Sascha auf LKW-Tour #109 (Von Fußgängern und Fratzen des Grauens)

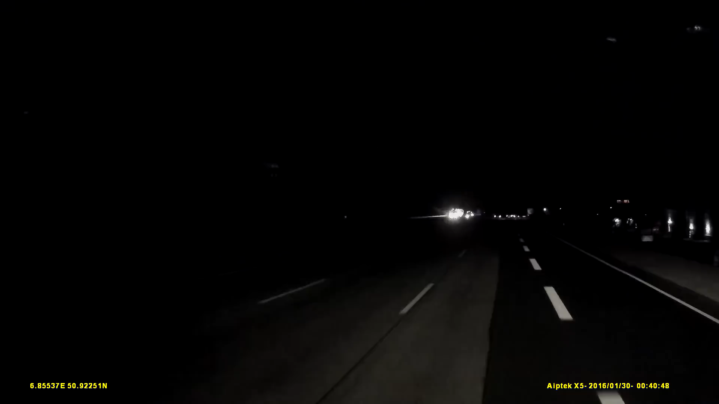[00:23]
Alter, der fährt hier mit 46 oder was? Bist du am Gaffen oder was? 46 auf der Autobahn! Lebensgefährlich, so bescheuert, ey! Noch einer oder was? Ich weiß nicht, was hier los ist. Ich weiß nicht, was sie alle machen hier.
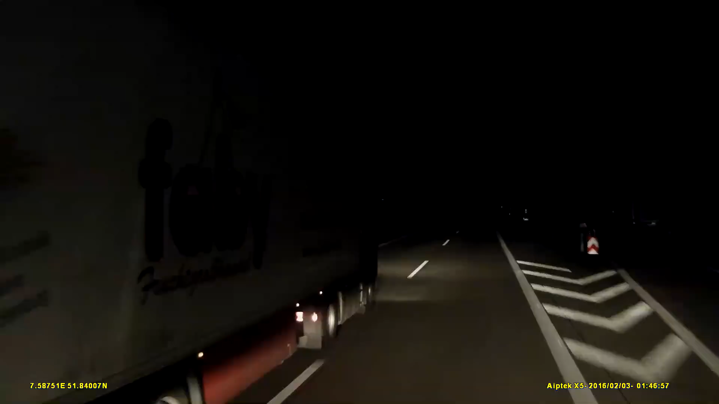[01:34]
Mein Gott, der fährt hier auch auf zwei Spuren gleichzeitig.
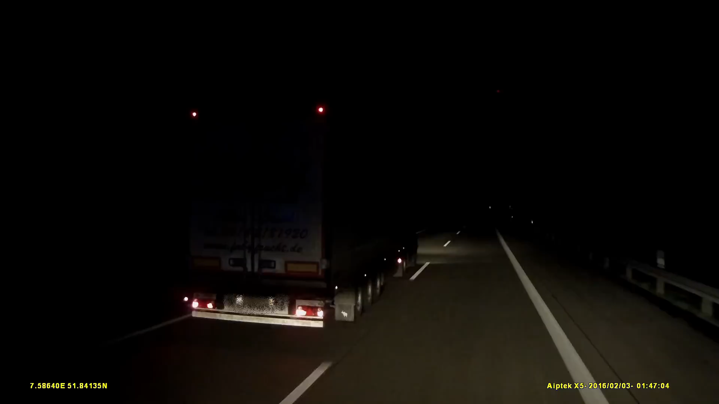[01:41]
Tut auch so, als wenn er einen XXL-LKW hätte. Jetzt komm rein. Hier fährt der Bus erstmal mit Standlicht durch die Welt.